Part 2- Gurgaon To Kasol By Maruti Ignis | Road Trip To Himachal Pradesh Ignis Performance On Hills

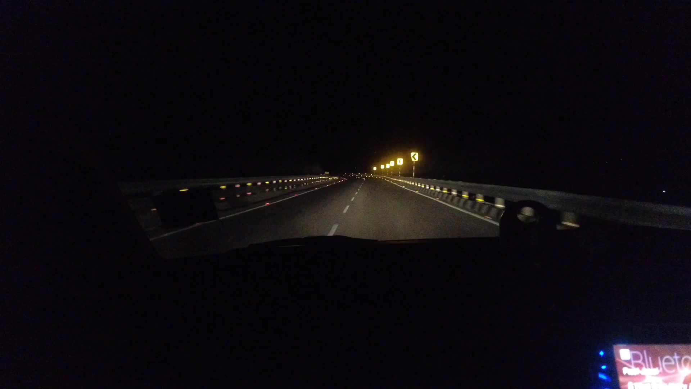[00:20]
तो गैस यह पार्ट स्टार्ट हो गए है जैसे के पार्ट वन में हमने गुर्गाउं से लेकि हमाचल प्रदेश बॉर्डर तक कवर कर लिया था और फिर
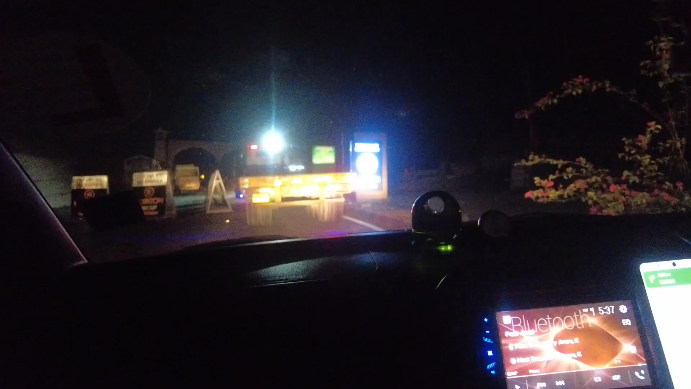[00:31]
हम हमाचल प्रदेश में एंटर हो गए थे और में हमाचल प्रदेश और पजाब
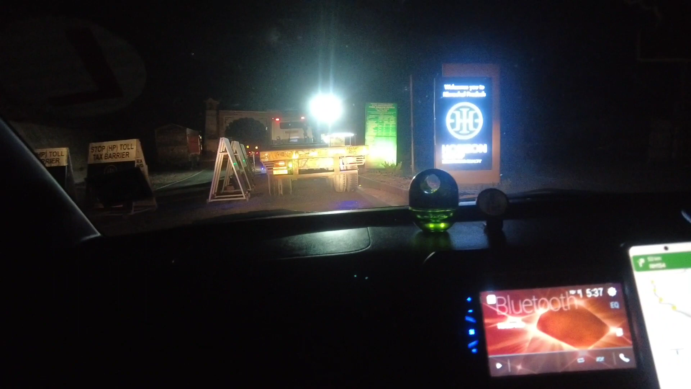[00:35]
औरे के बीच का प्रसें तोल है जो हमने कैश में
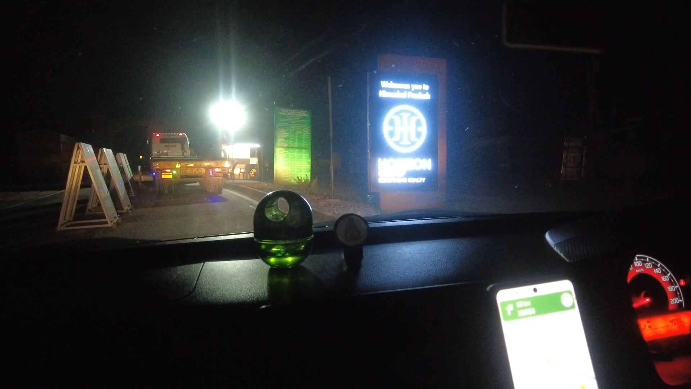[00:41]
और उसके बाद हमंटर करें हमाचल प्रदेश एम
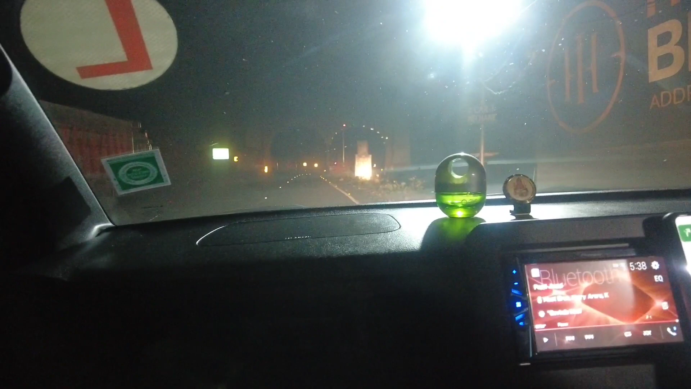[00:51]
ने डी इंटर कर रहे हैं को
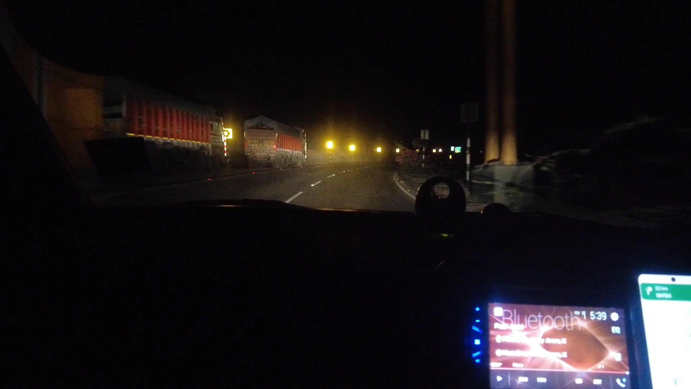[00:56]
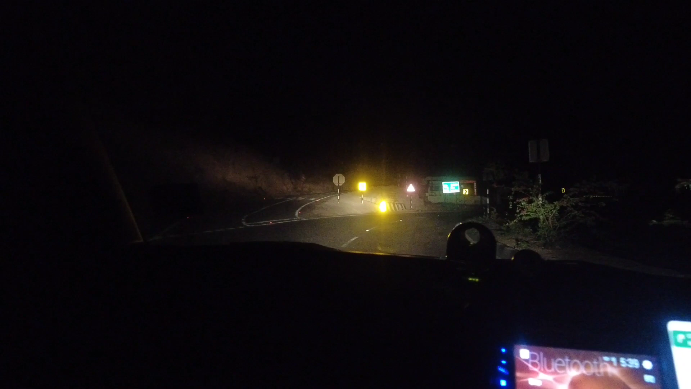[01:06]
तो यह सीमाचर परदेश एंटर होने के थोड़े आगे आते ही देखा तो
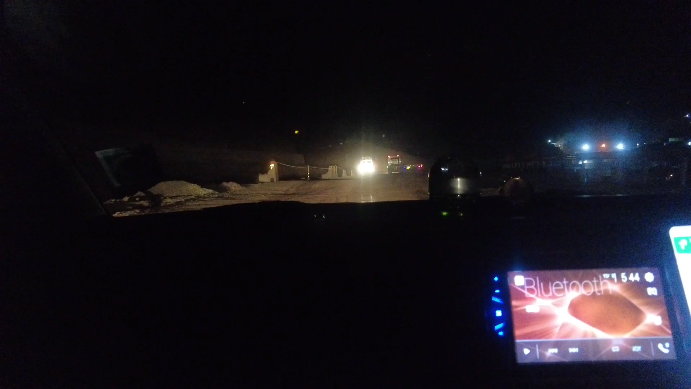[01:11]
अंस्ट्रक्शन चल रहा है और काफी स्केड औरी थी गाड़ी थोड़ा संबल
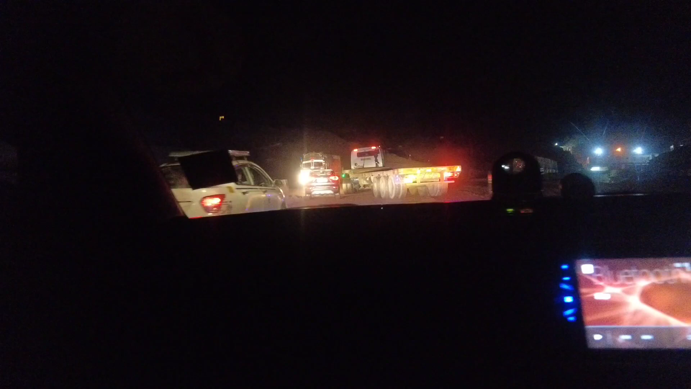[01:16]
के चलाना पड़ रहा था क्योंकि काफी मडी था और बहुत जादा पानी गिरा होा था क्योंकि हर जगा चाहिआ तो औ
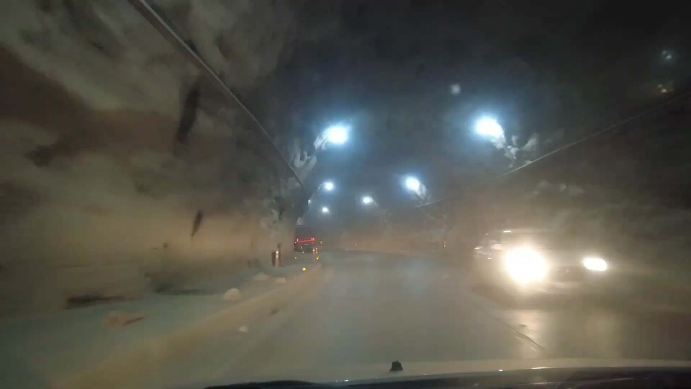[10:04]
तो गाइस हमें एंटर हो गए टनल में जो कि मंदी के बाद आता है